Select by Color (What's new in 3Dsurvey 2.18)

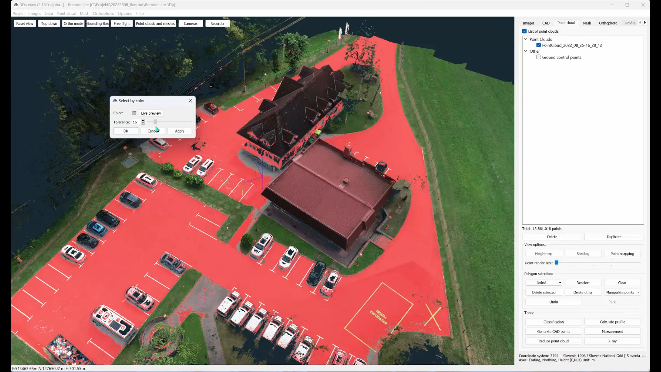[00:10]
Today we'll check out a very interesting new feature that got implemented in 2.18 version. Ever wanted to select just the points of your point cloud that match a certain color? Well, that's exactly what you can now do in 3Dsurvey 2.18.
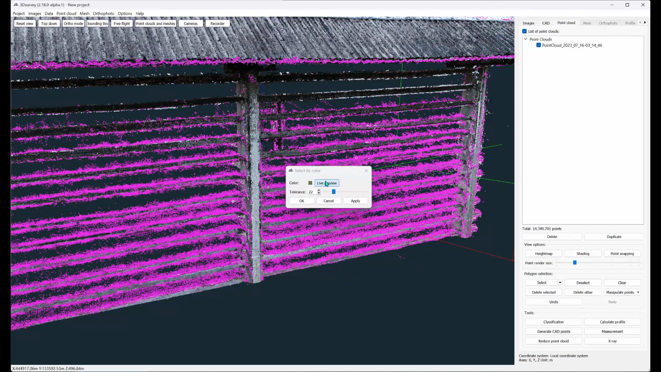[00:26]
This exciting new feature is found in the Point Cloud tab under Selection.
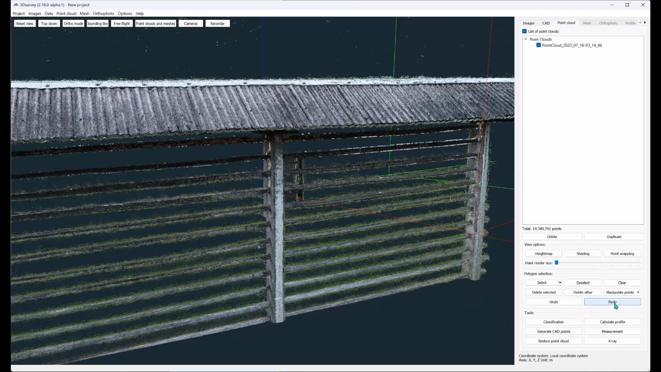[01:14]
Grass and sky are quite common to cast
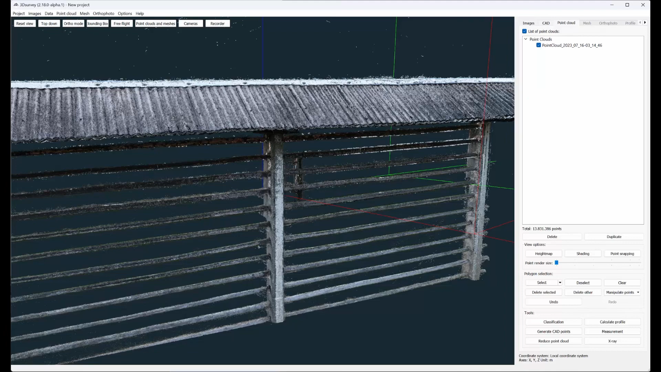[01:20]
false color on the edges of our point cloud model.
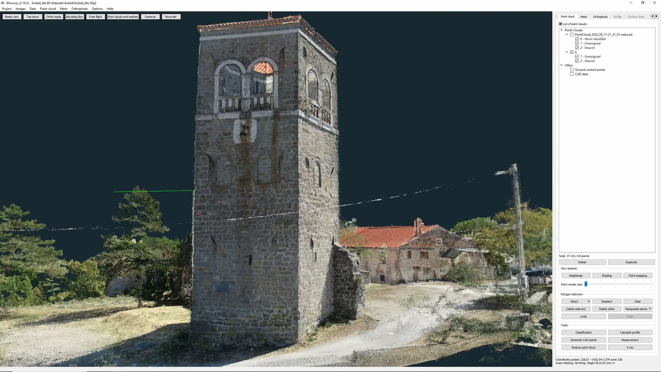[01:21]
Our 3D mesh algorithm takes care of noise like this to a certain degree, but for best results, it's best to remove such points.
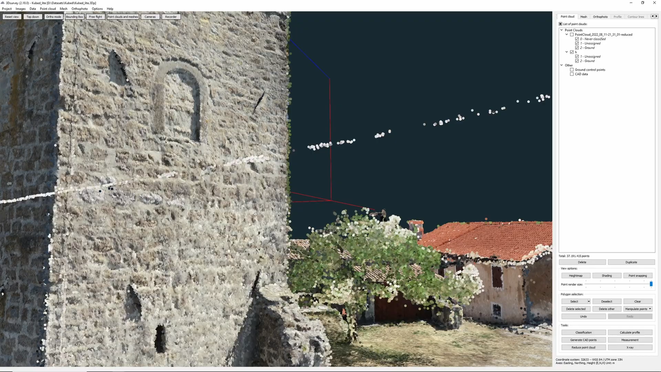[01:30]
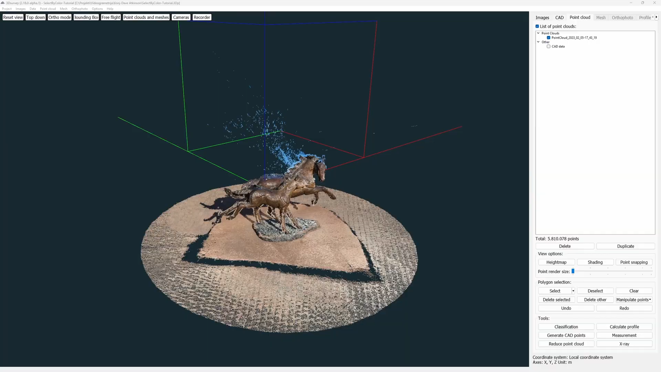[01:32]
Let's go right into it. Here we have a result of video grammetry provided by our avid user.
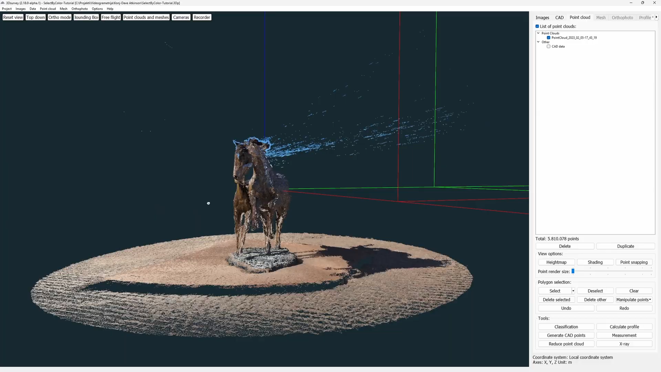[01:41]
Nice work, but there's very little you can do to avoid getting sky colors on the edge of statues like this. But with this new feature, we'll take care of this in less than a minute. We go to Selection and click this little down arrow here, and you'll notice this new option, Select by Color.
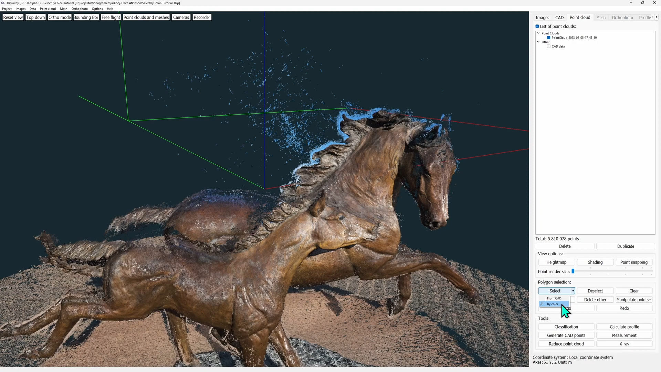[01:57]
Your cursor changes to eyedropper and a little window pops up. When live preview is activated, you'll see the headlight effect as you go over the point cloud. When you choose and click a point, all in a similar shade will get highlighted.
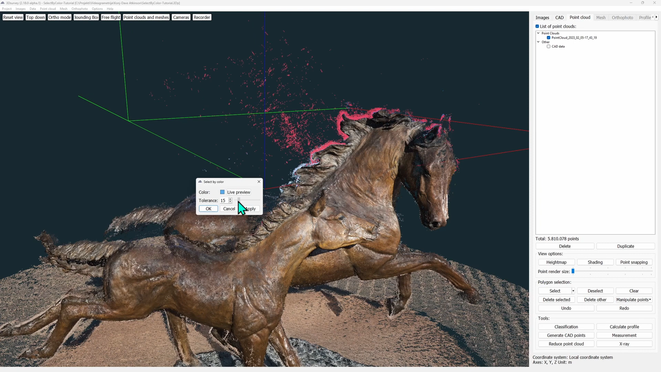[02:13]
Now you can already confirm the selection, or you can adjust it further with a tolerance slider. You can see we have a wide spectrum of blue here, so we'll do the dark shade first, click apply, and now we'll add the lighter tone as well. Here we decrease the tolerance so we don't select too much points.
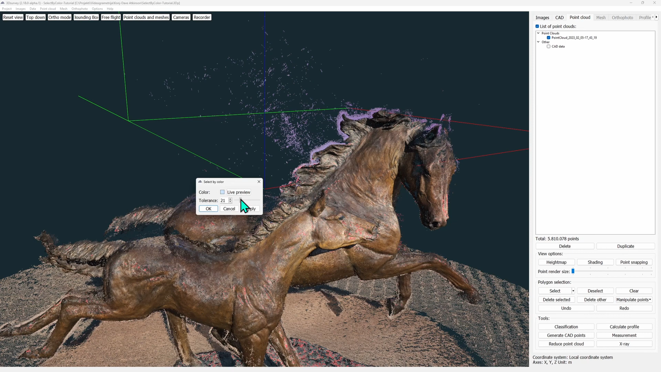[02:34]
This time we can click OK to finish our selection.
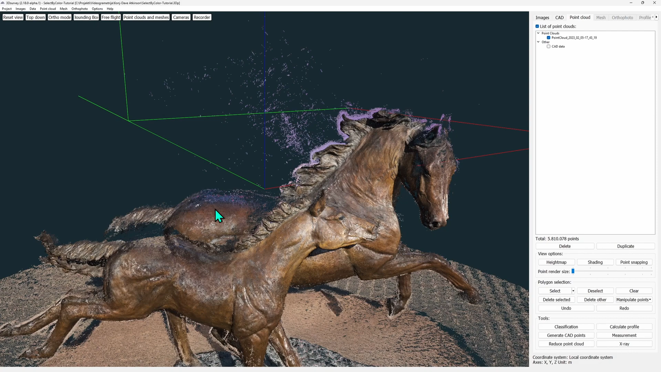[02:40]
All that's left to do now is delete. And now we got this clean horse statue model.
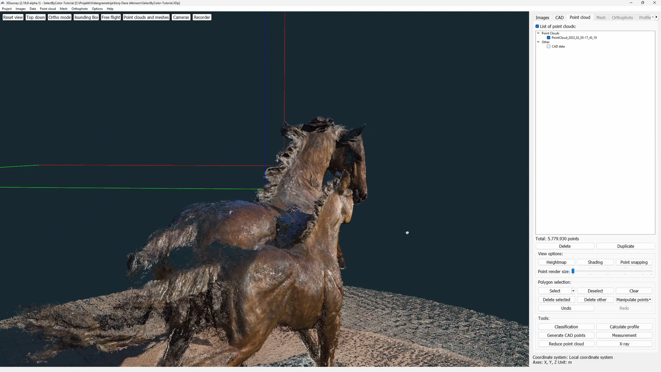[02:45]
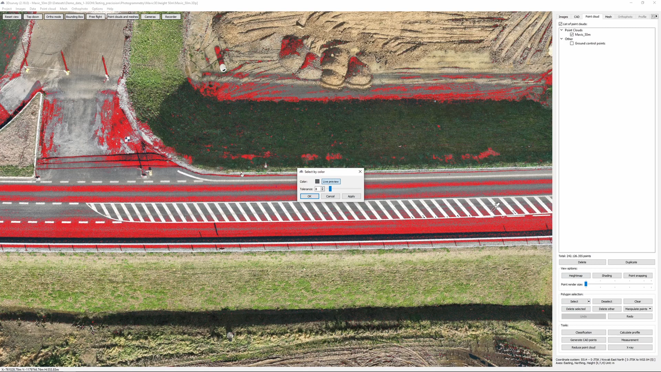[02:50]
Another use case is classification by color. This can be used for roofs, greens, asphalt, anything of specific color really.
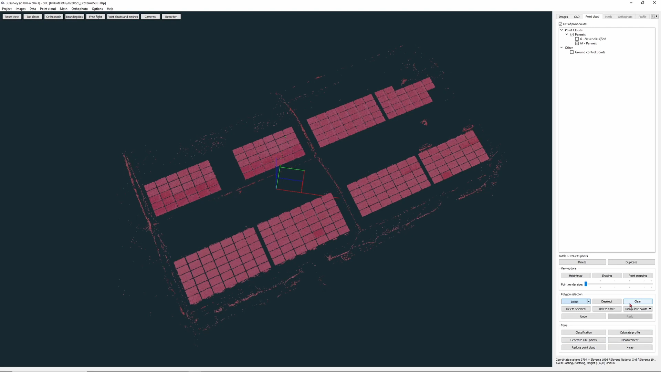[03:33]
If you want, you can also do a little cleanup. Select the points you don't want and move them to another class.